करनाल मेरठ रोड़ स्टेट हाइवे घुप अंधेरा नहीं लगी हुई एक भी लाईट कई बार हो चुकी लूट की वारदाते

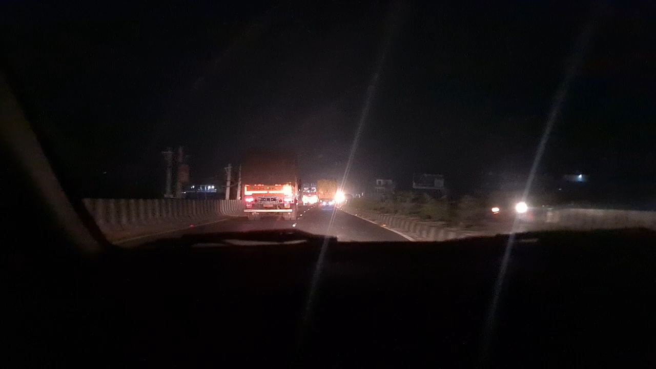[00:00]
یہ تصویریں کرنال کے میرٹ روڈ کی ہیں فور لین تو بنا دیا لیکن لائٹ نہیں جلتی ہے ہندیرہ گپ رہتا ہے ایک
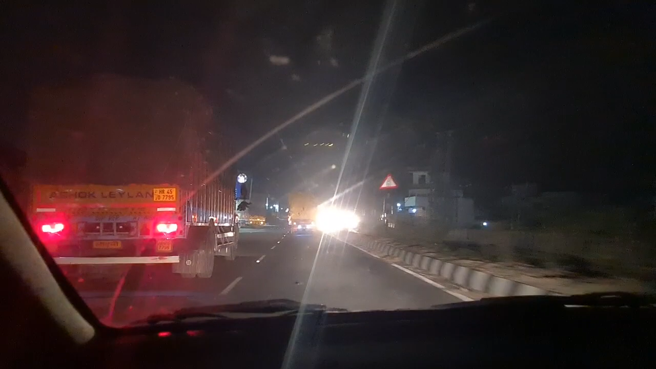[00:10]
ساتھ دو پیٹرون پمپوں پر لوٹ ہو چکی ہے گولیاں چل چکی ہیں کئی ایکسیڈنٹس
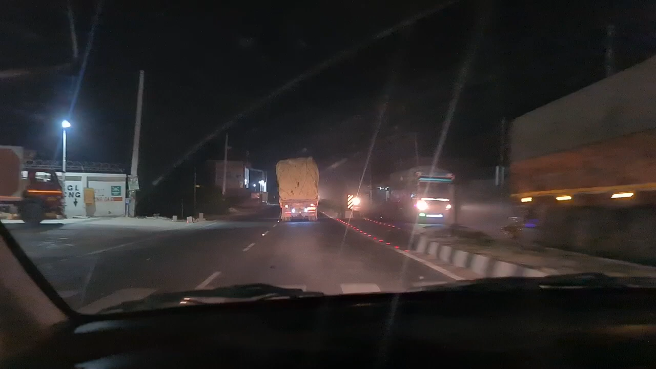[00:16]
میں کئی لوگوں کی جان جا چکی ہے لیکن اس کے باوجود کرنال سے میرٹ روڈ
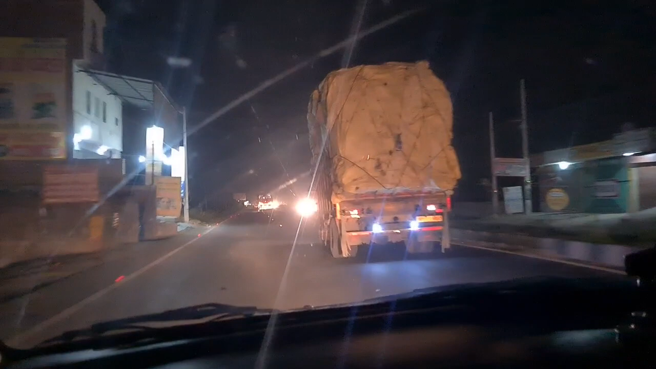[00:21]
کے اس سٹیٹ ہائیوے پر گپ ہندیرہ رہتا ہے یہ تو گاڑی کی لائٹ ہے تب ہی آپ کو تھوڑی روشنی نظر آ رہی ہوگی لیکن اس کے بعد اگر دیکھیں تو گپ ہندیرہ ہے نہ ہی آج تک لائٹے لگ پائی ہیں اور نہ ہی لائٹے جل پائی ہیں کرنال کا میرٹ روڈ جو ایک خونی ہائیوے بنتا ہوا نظر آ رہا ہے روزانہ یہاں پر کئی لوگوں کی جان چلی جاتی ہے لوٹ پر جیسی گھٹ رہے ہیں عام بات یہاں پر ہے لیکن اس کے باوجود بھی یہاں پر ہندیرہ ہی ہندیرہ نظر آتا ہے